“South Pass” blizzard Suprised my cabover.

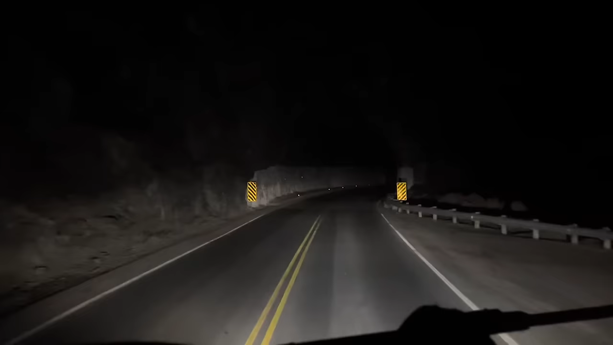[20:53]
all right, well welcome in and enjoy the remainder of this flight up
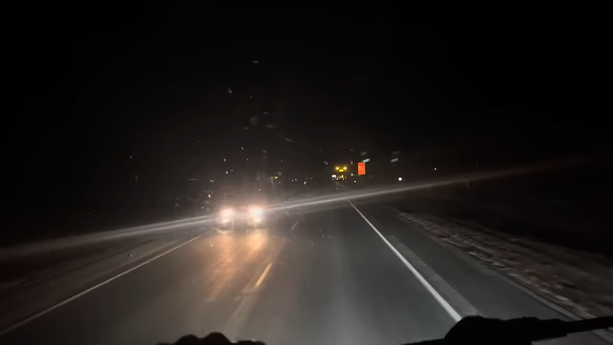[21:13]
over South Pass and down into the valley. Now, here's what we got going. Been some flashing lights, Highway 20, South Pass, Black Ice. All right, appreciate that. Last one said, uh, level one chain law, which in, of course, those are not flashing, which means the road is open. Uh, sounds like they're just trying to get people to kind of pee heads up out here a little bit.
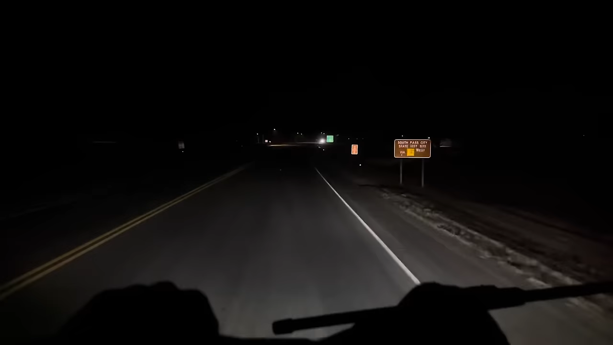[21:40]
Level one chain law in Wyoming, they have two levels. Level one, level two. Level one is you got to have snow tires in your car and trucks got to have chains with them. Uh, I've got chains with me. I don't think we'll need them. Like I said, I'm loaded heavy. My, my truck is where I'm mostly overweight on my axles of my truck, which is good this time of year in Wyoming, Montana. It's good to be heavy on your truck because you got extra traction.
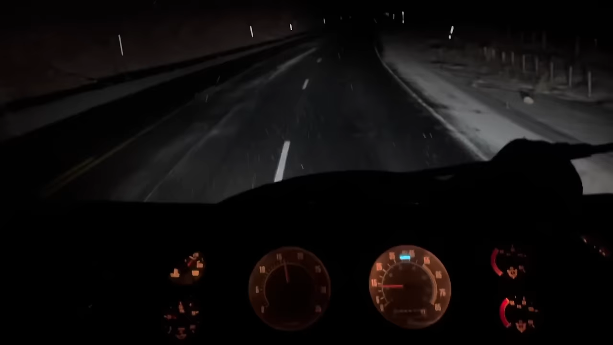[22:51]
I'm in low range, just creeping my way up, kind of settled in here and doing about 14 miles an hour. Uh, just so you, just for reference out there, loaded about 61,000 pound load today. So little cab overs got a pretty good load on it. The key to this stuff is always just going on your way, taking it easy. It's a long, steady pull. I don't want to get overheated. None of that business. All right, y'all. I think this is the top. I think we made her.
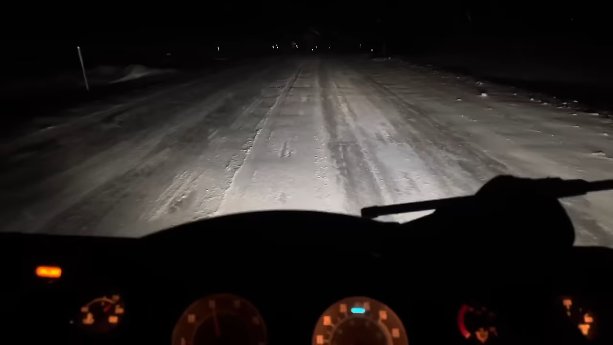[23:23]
I'm just really creeping along now that I got out of the steep part. It got, it got a little tough. Um, I got halfway up and then they, they had a chain required deal out, but I had good momentum. I hadn't spun a wheel. Like I say, I'm loaded insanely heavy on my drives and the snow started sticking on the road on top of the ice. So there's actually really good traction right now. And so I, I rolled on up, but I wanted to keep my momentum. So I had to whip and spur pretty hard on the truck, heat it up a little bit.